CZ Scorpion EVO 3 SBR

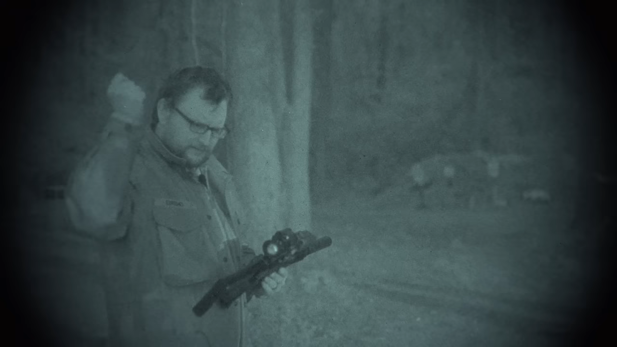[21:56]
All right, and it's nighttime. So we're going to run the CZ Scorpion, suppressed a little bit here with some night vision.
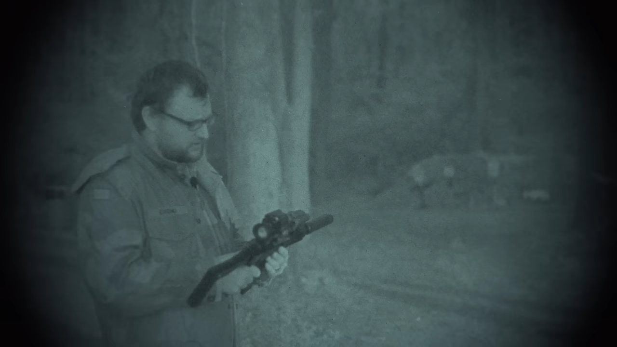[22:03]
We've got Armicide PVS-14 set up in a LaRue mount that actually is designed to, allow the night vision to swing out of the way when you're not using it. So that makes this whole setup here day or nighttime compatible, which is kind of cool. But we're running the Armicide PVS-14. Of course, we're going to rock it into place. Aim point, Comp 4, M4, Comp 4.
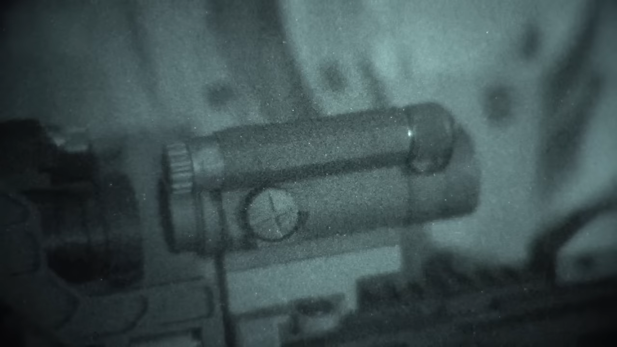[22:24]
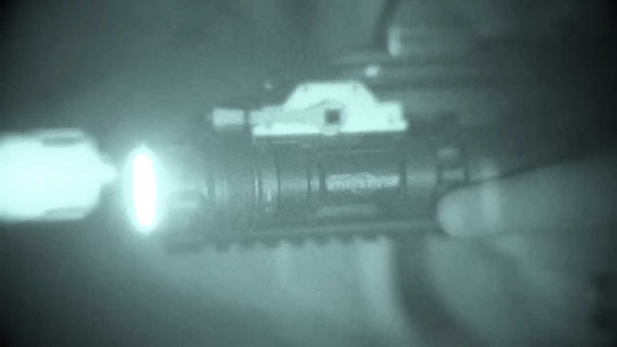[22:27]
We've got a Surefire KM2 that has both white and IR light. So we've got it on IR mode. We're going to light up a few targets.
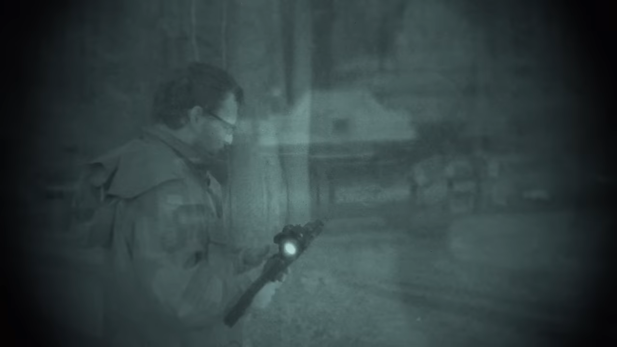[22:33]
We're going to run some 165 grain hush ammo. Let's see what we've got here for just a little nighttime creeping rig here.
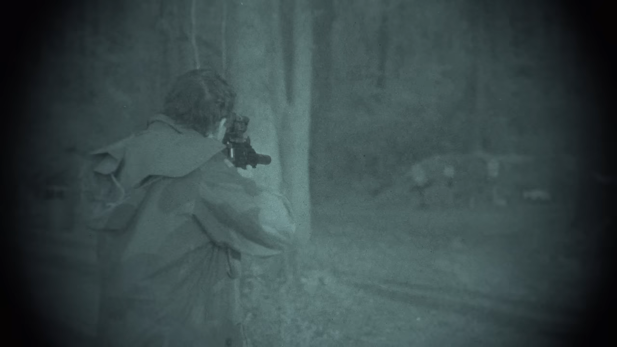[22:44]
All right, so you can probably see that Surefire doing a pretty good job. That's the KM2. All right, I'm going to turn it on, and let's just light up a couple of things. Look at that. Smack that gopher. He's probably hard to see. All right, we've got a Coyote target down there.
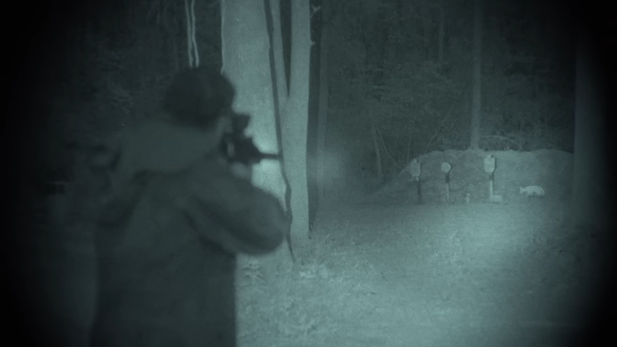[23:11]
A couple of head shots there on the Coyote. Not bad.
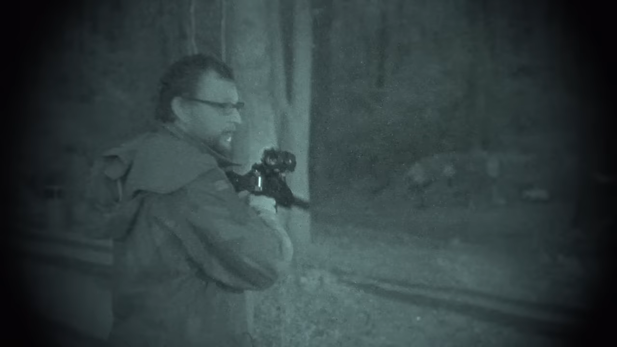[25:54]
And when I hit my Surefire, I got regular light. I'm not going to do that too much because I don't want to blow out the night vision.
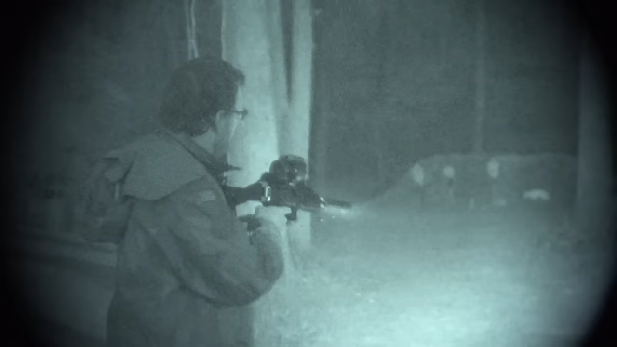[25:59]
But we're back in daytime mode when we do that. So this is truly a day and nighttime setup with this PVS-14 being able to flip out of the way. Whenever this PVS-14 is looking down the site on this aim point, I'm not changing my zero. And that's the beauty of having something like this. Now, granted, some people, you know, the T2 micros, the smaller optics, you know, those things are really hard to beat.